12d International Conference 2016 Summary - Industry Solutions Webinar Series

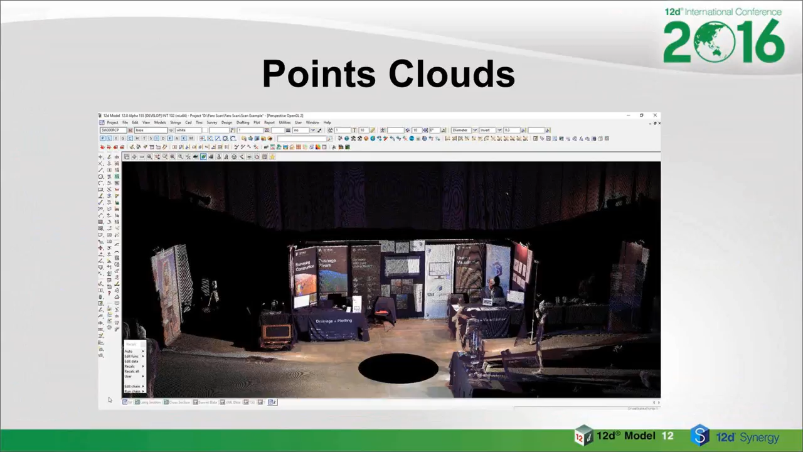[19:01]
This is a point cloud of our stand in Fig in New Zealand a few months ago. And the main thing is how to control these point clouds and use them sensibly. And 12D's got a lot of tools there to do so. Lots of new things in plotting for you.